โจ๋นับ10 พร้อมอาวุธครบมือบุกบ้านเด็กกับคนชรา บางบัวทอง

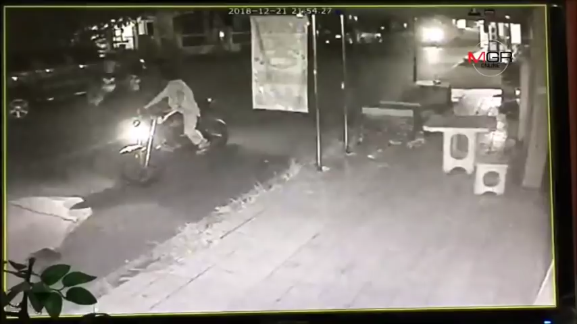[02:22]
ไปกันแล้วอย่าไปแล้ว